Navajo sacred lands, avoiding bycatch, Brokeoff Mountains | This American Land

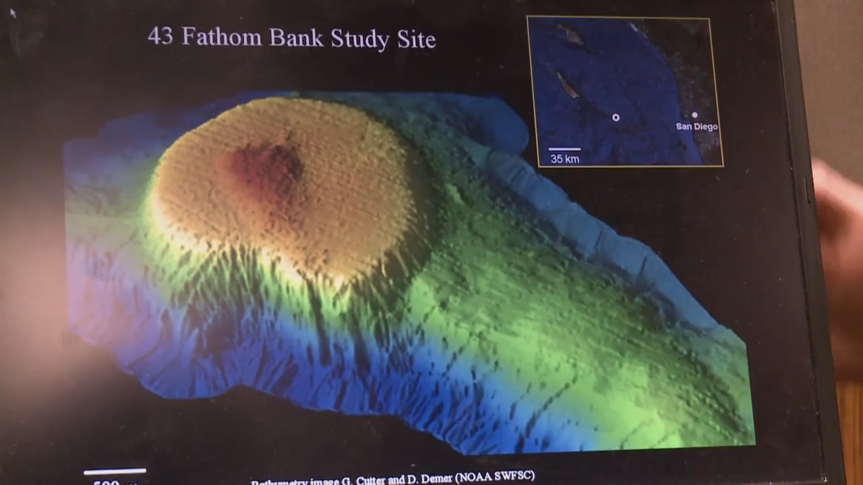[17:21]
It's an underwater plateau and it's about 40 miles or 70 kilometers off the coast of San Diego.